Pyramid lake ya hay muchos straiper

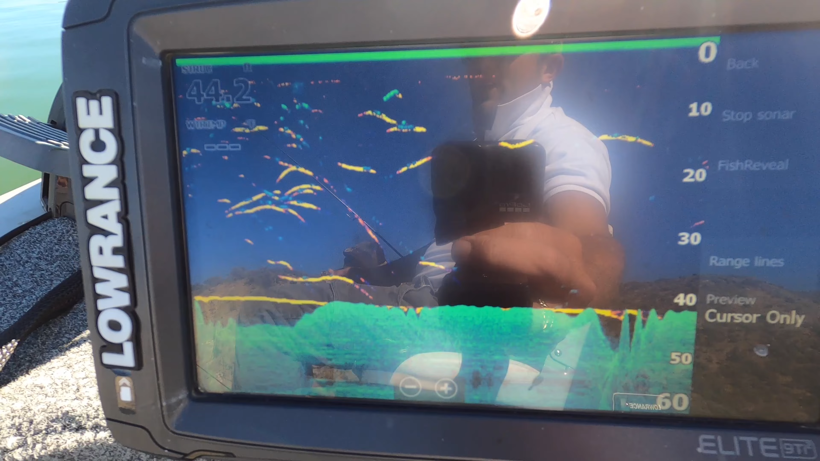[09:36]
Ahí está, señores. Bien. Dos más, a la cuenta. Chimayeme.
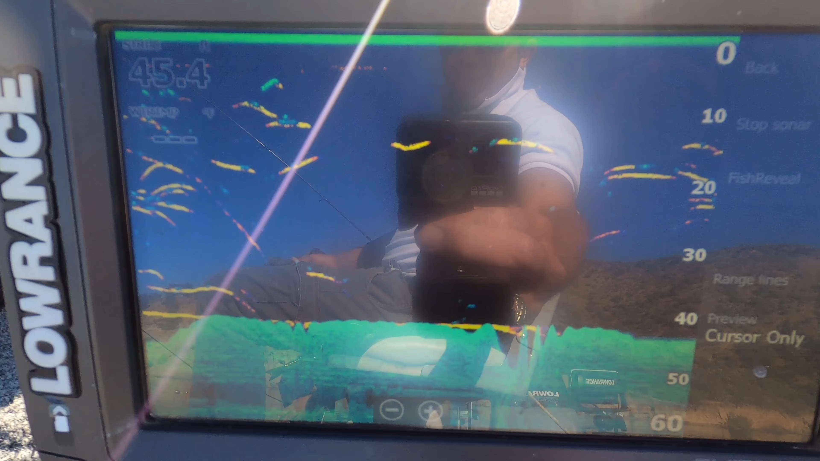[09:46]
Miren, señores, cómo está la pantalla aquí.
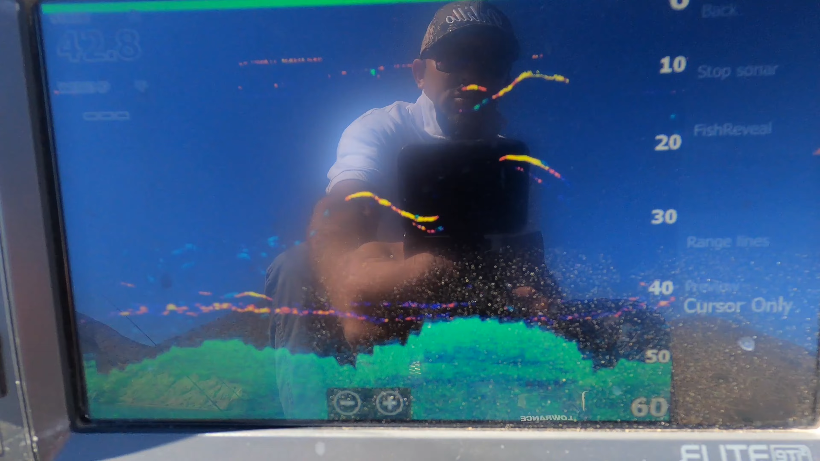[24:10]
Entonces, este es para regular. Para caminar. Es para acelerarlo. Para los lados, señores. Y cuando uno llega al lugar de pesca como este donde estamos, solo se le aprieta el botón de la ancla.
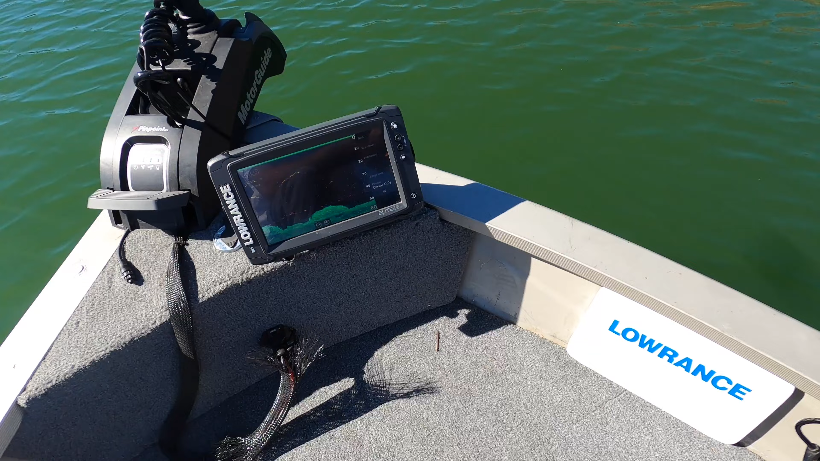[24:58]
Así que para los que no habían visto la lanchita, tiene sus dos spin finder, tiene su trolling,